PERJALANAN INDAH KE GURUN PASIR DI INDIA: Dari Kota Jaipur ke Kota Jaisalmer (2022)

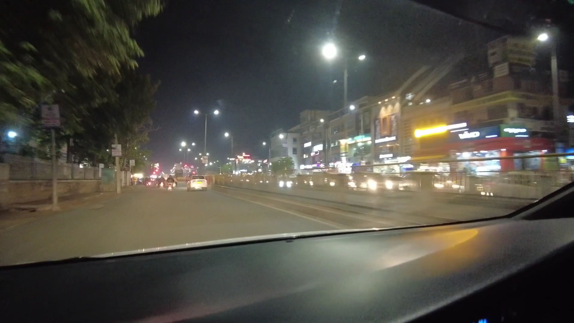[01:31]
Wah, ramai bener Merdos di jalan samping sini sampai ada macet-macet sedikit. Insyaallah. Berasa di Kota New Delhi juga. Besar juga kok ternyata Jaipur ya, namanya ibu kota Rajasthan ya Merdos ya. Saya pikir besar-besar juga mereka gitu kotanya dan modern.
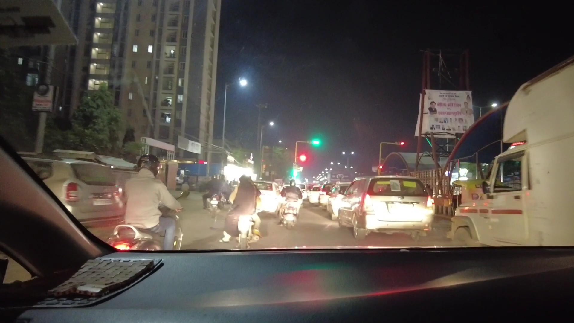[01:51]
Oh, ada BR apa ya? Oh, enggak ding. BRV ya? BRT.
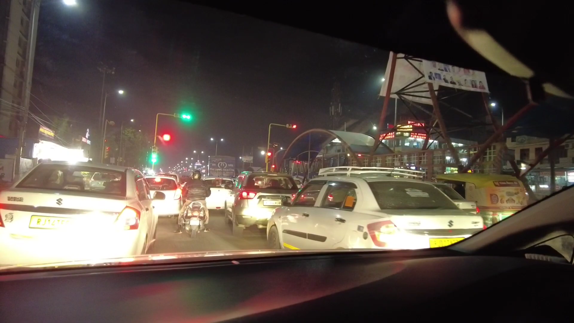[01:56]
BRT ya, ya, bus rapid transport ya.
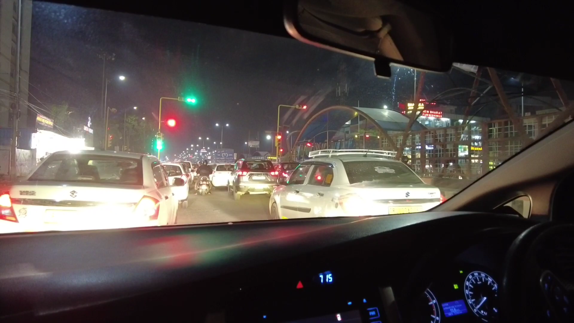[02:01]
Jadi ada jalur khususnya untuk bus Merdos, bagus. BRT. Bagus. Ini apartemennya tinggi banget Merdos ya. Jalan cukup ramai hari ini Merdos, lihat ada yang jualan manisan.
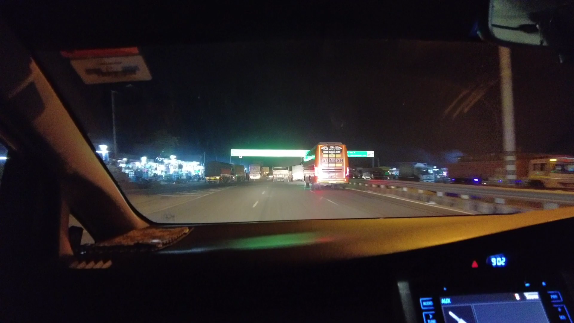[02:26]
Oke Merdos, ini sekarang pukul 9 ya, kita ke Jaisalmer-nya via Ajmer Merdos.
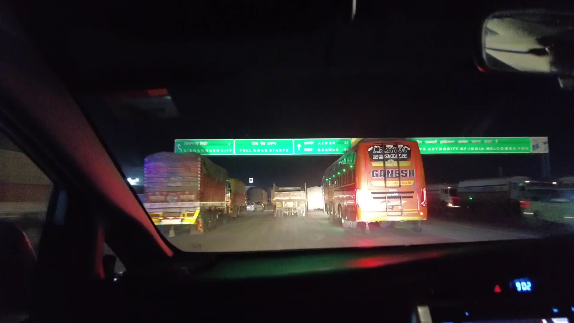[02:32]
Ajmer masih 32 kilo lagi. Ini kita lihat saja kondisinya sejauh ini sih aman-aman saja ya,
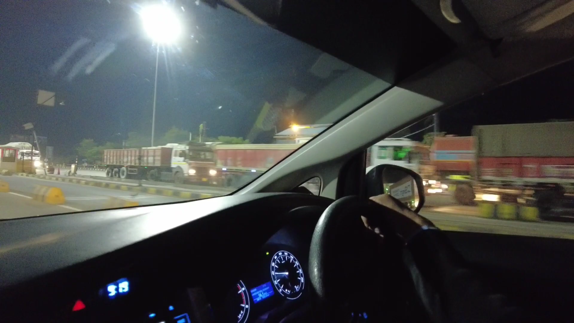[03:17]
Truk-truk India Merdos ya, lihat banyak banget antri di jalan tol Merdos ya,
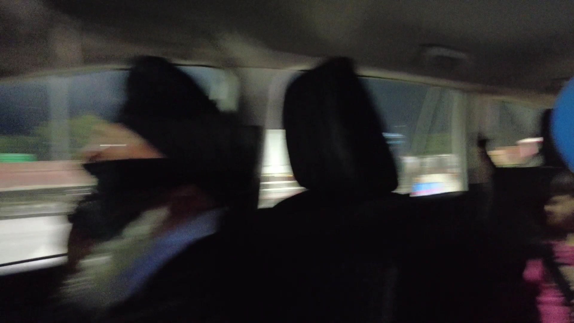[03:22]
di pintu tol ya, karena memang mereka perjalanannya malam hari Merdos ya.
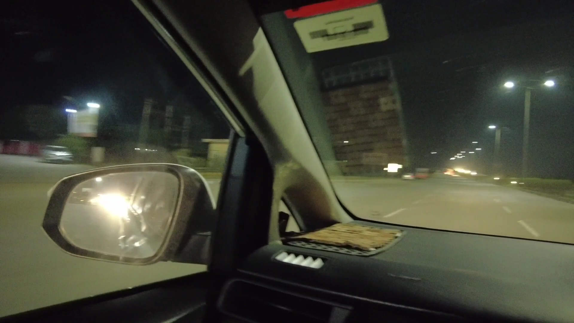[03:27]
Nah, luas banget nih jalan tolnya. Kita lagi nyari tempat makan nih Merdos.